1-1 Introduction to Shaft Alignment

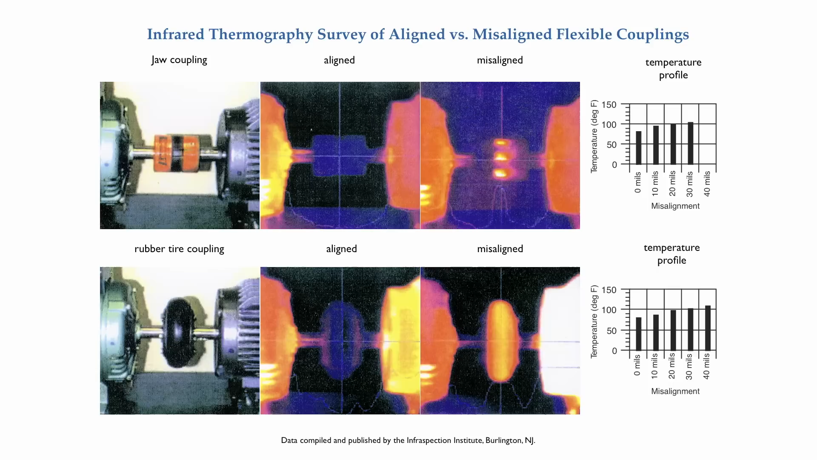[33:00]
What's interesting is notice what's getting hot on the couplings. It's the flexible elements. Here are two more of the couplings that were tested. Again, notice what is getting hot in the coupling.